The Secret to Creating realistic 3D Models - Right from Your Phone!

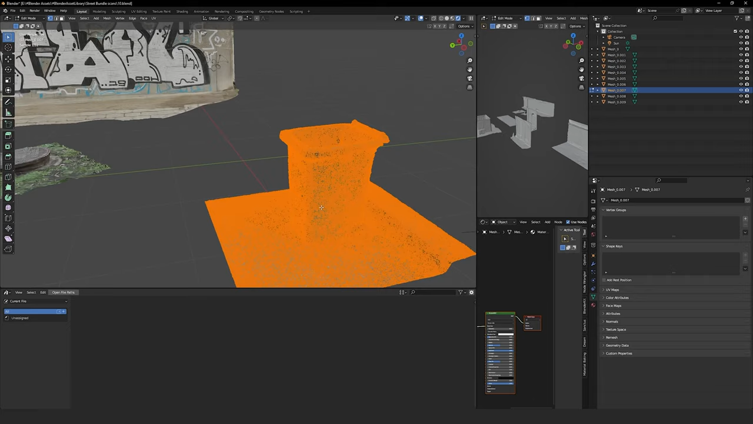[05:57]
And pretty much that's how easy it is to play with 3D scans.